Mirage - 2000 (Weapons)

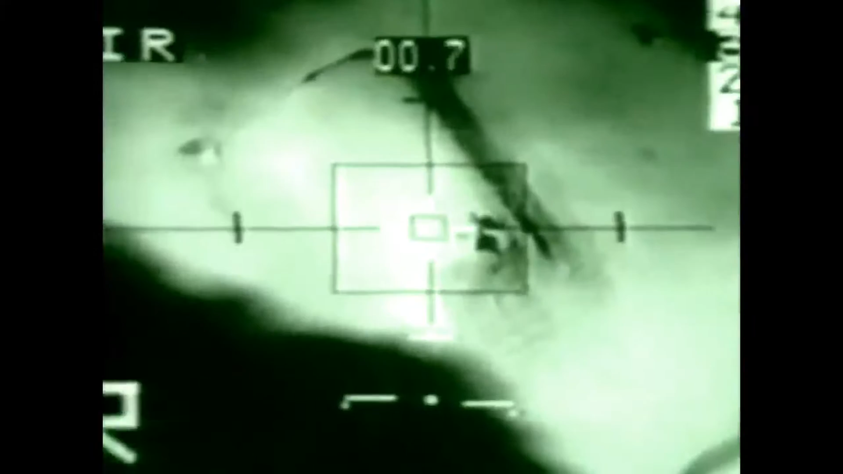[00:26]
French aircraft used the laser guided AS-30L missile to devastate hardened Iraqi aircraft shelters,
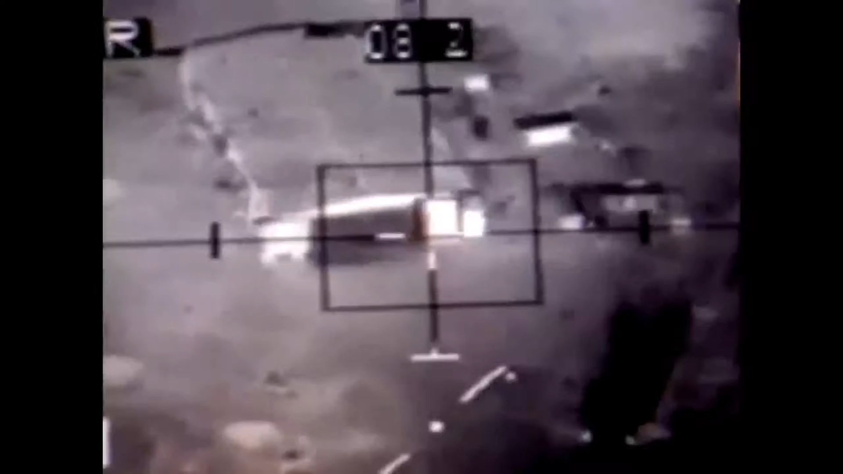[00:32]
sometimes guiding the bomb right through open doors.